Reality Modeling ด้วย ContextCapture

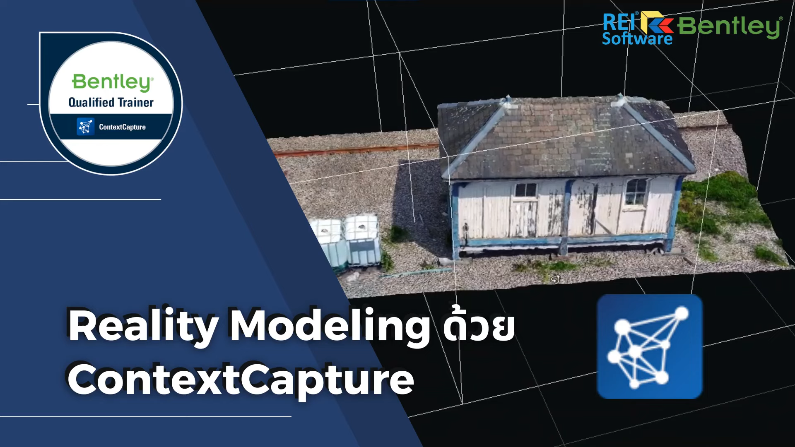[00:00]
Quantic Capture นะครับเป็นชุดโปรแกรมที่ทำงานทางด้านโมเดลเสมือนจริงนะครับโดยประกอบด้วย2ส่วนคือ 1.
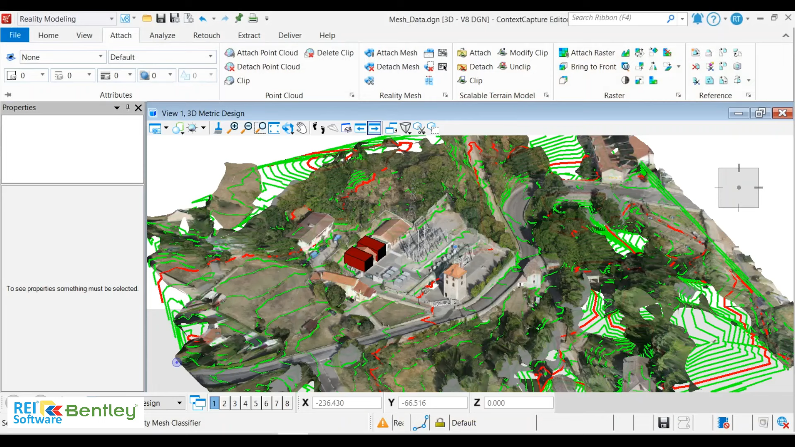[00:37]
ครับ Quantic Capture Editor ซึ่งเป็นส่วนของการทำงานออกแบบทางด้านดีไซน
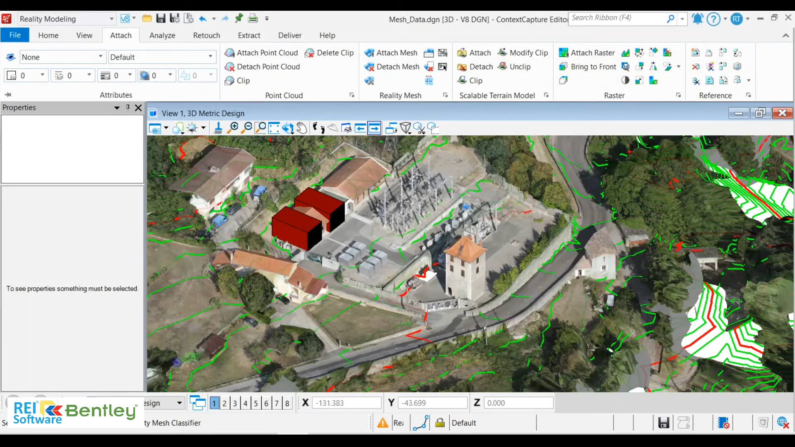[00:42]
์ต่างๆที่สามารถนำ mesh model เข้ามาใช้นะครับในงานออกแบบน
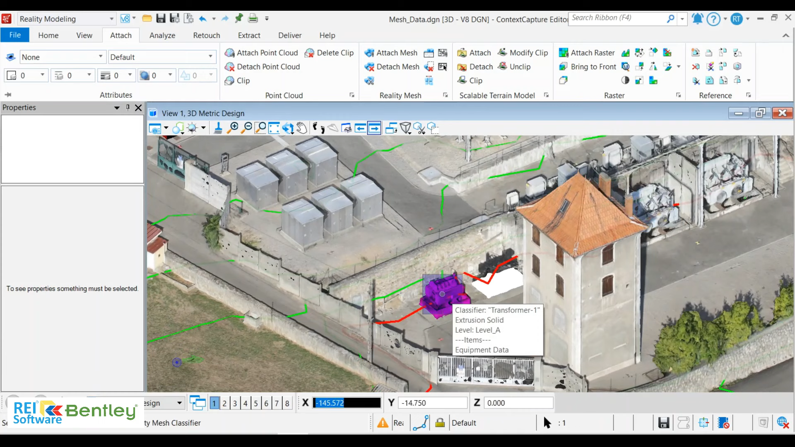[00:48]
อกจากนี้ยังสามารถใส่ข้อมูลเข้าไปได้รวมถึงยังมีฟังก์ชันที่ใช้ในการแยกเทอร์เรนออกจากเมทโมเดลเพื่อคำนวณหาเส้นชั้นความสูงหรือเส้นคอนทัวร์นะครับ